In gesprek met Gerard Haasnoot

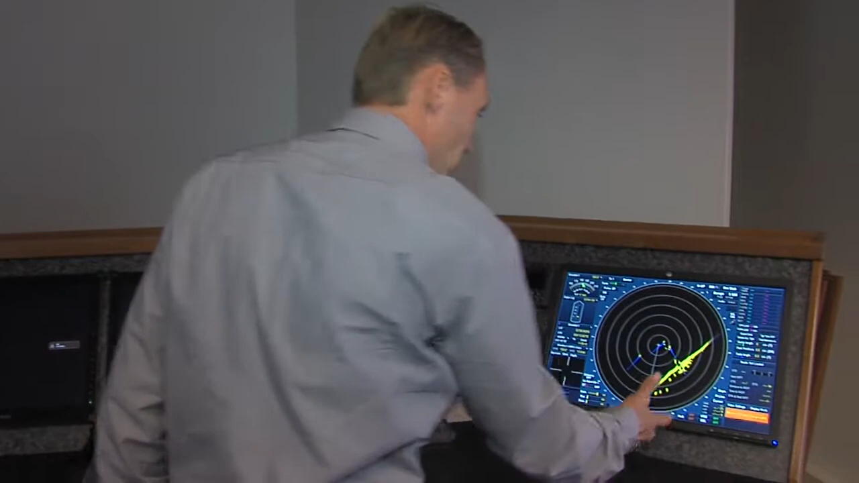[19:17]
En hierop zien we de schepen die ik net aanweest, die zien we hier varen. Deze scheveningen uitgekomen en deze steken over.
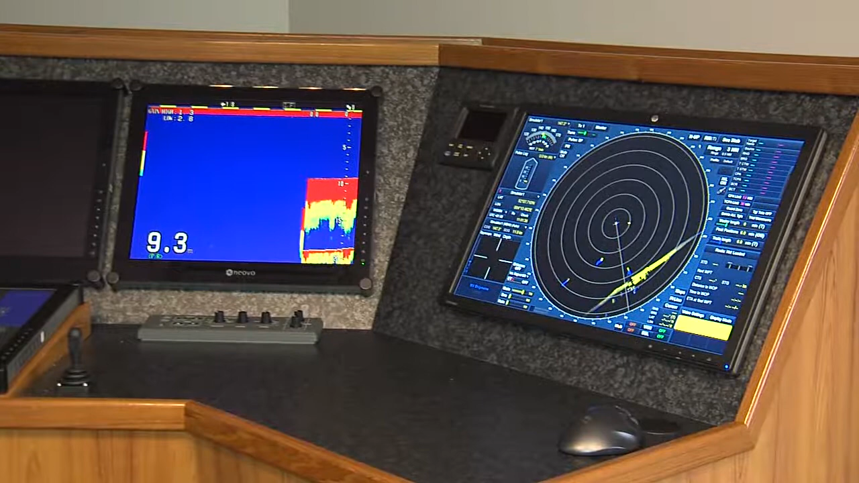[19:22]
Hier hebben we een echoloot, die zien we het bodemverloop.
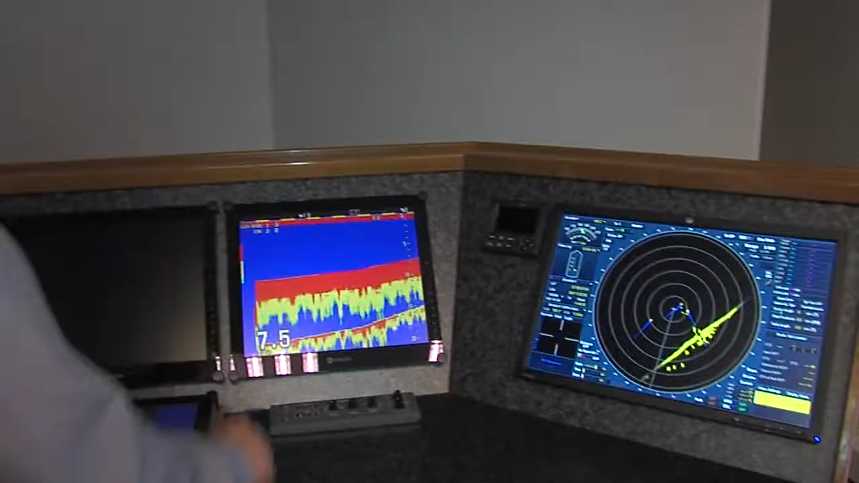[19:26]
Een echoloot voor het bodemverloop?
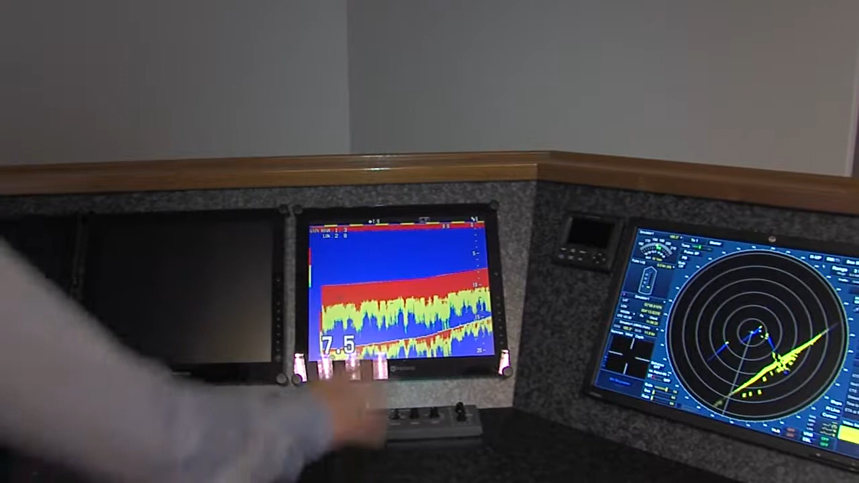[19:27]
Ja, bodemverloop. En deze kan gelijk dienen als netzonde. Dus op het net kan deze ook geplaatst worden.
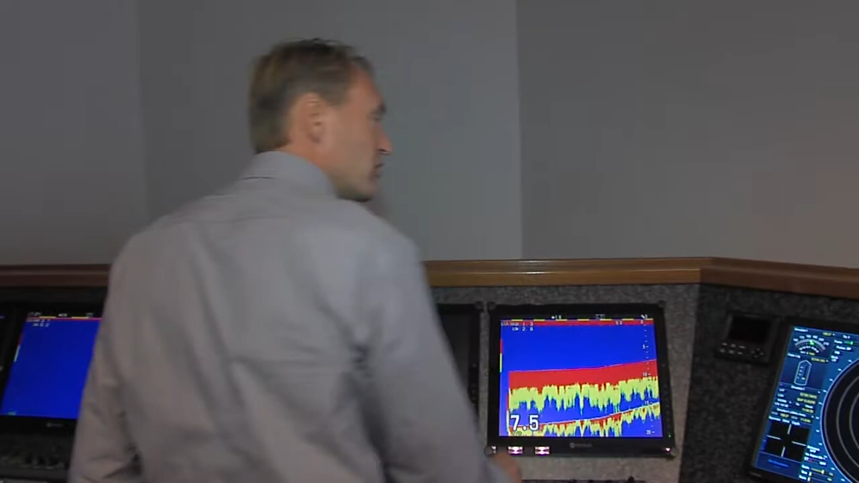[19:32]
En dan geeft hij weer wat er in het net gaat komen. Hier hebben we een manoeuvreerconsole.
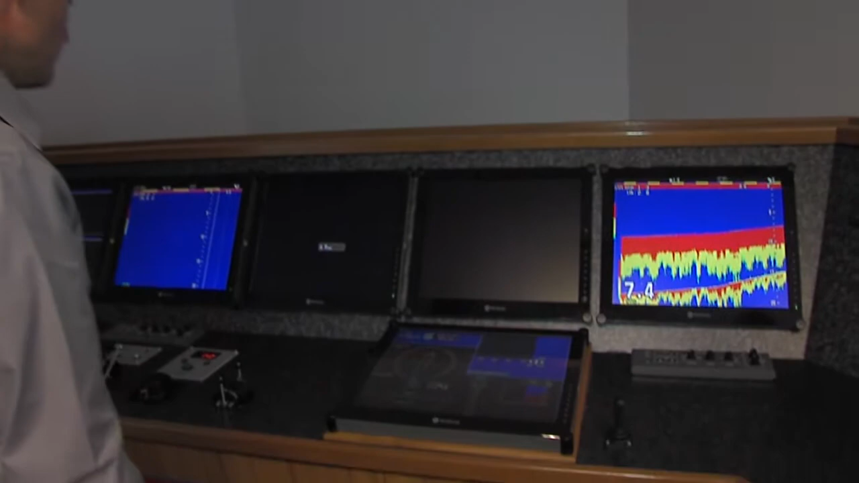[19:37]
Een manoeuvreerconsole? Ja, hier staan je gegevens over je snelheid, je draaisnelheid.
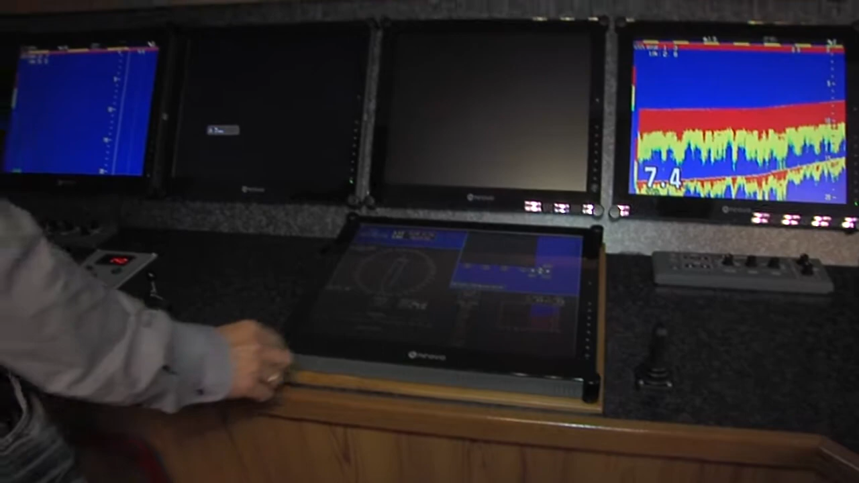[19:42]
Als ik naar het stuurbord ga, dan zien we hem uitlopen.
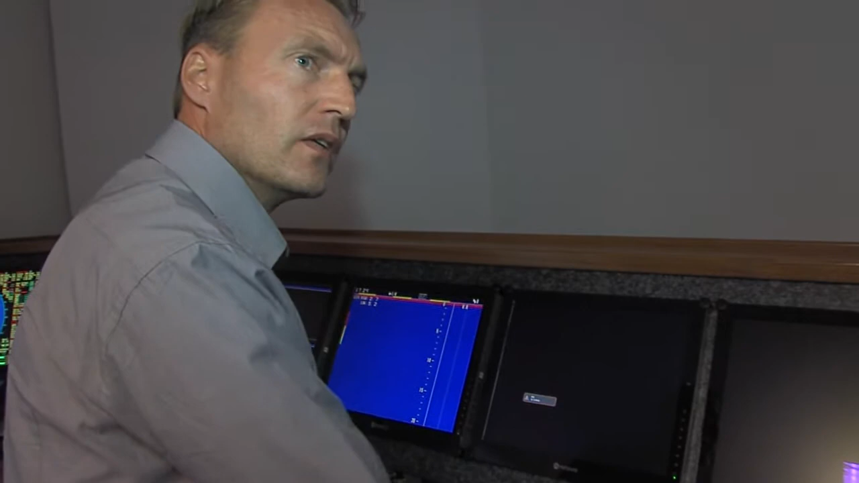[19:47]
Dat betekent dat je roer gaat geven naar het stuurbord. Je ziet je koersen je ook gaan veranderen. Hij gaat gelijk reageren.
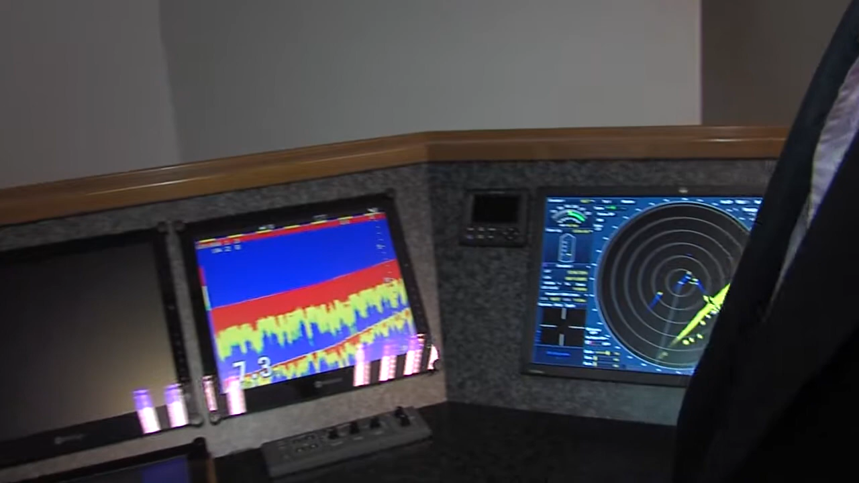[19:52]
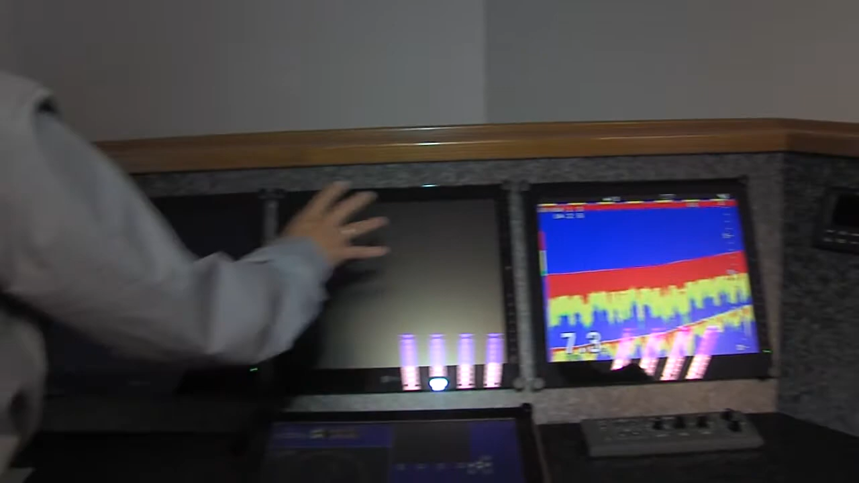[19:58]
Dit zijn twee elektronische zeekaarten, onafhankelijk van Maxi. Die worden ook nog ingeladen.
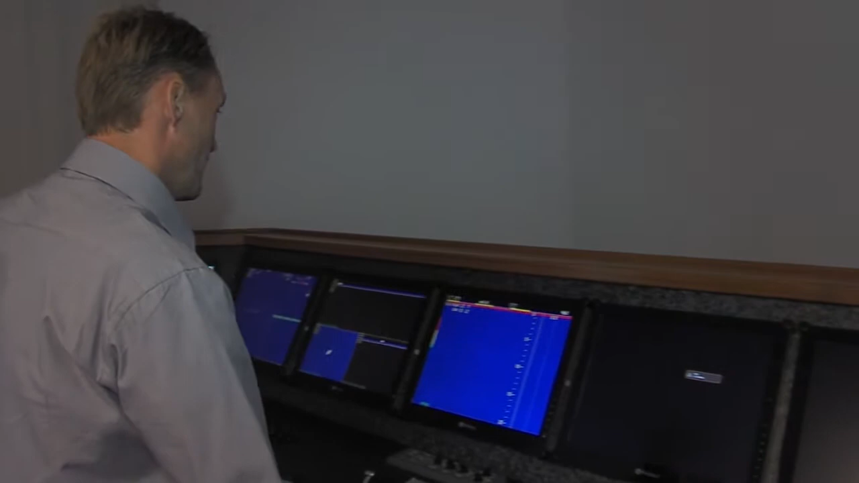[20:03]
Dit is een andere frequent echoloot. Dit is je visplaatje. Je kan ook vissen. Dit zijn je vislieren en dan kan je ook vissen.
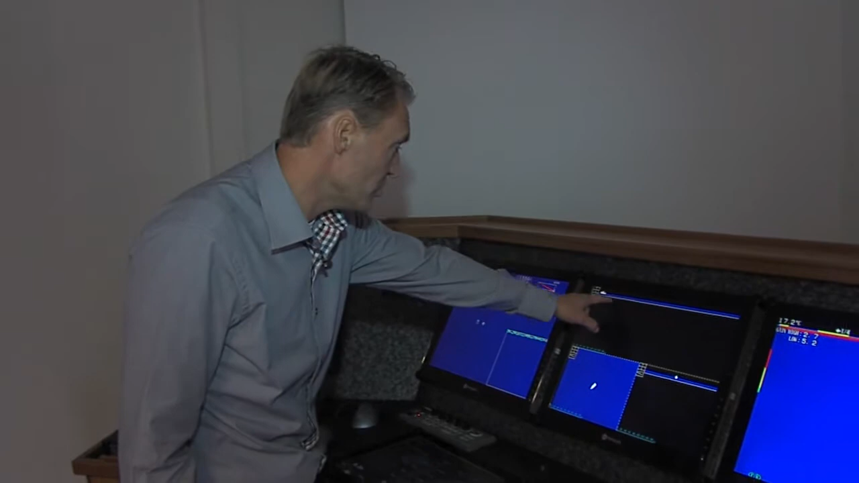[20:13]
En dan zie je hier je beeld komen wat je eigenlijk aan het doen bent. We hebben twee soorten soners. We hebben een trekkrachtmeter en een andere radar.
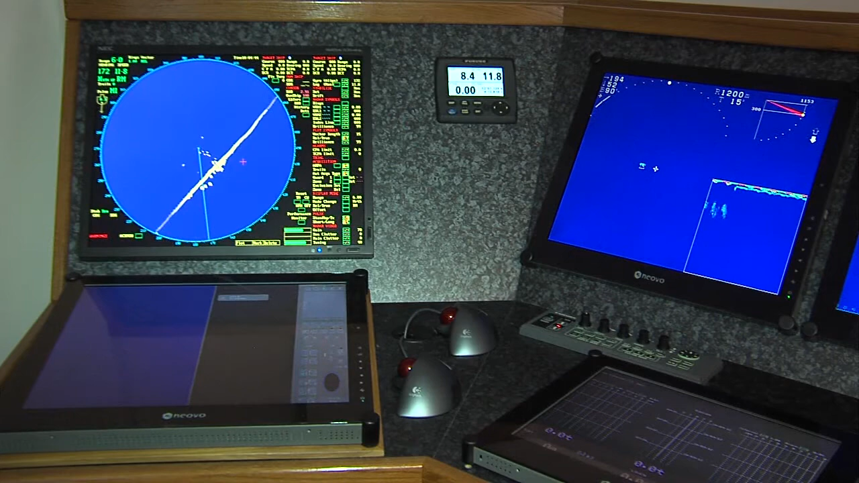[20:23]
Je kan eigenlijk volledig vissen met deze simulator. Hoe lang is men nou bezig om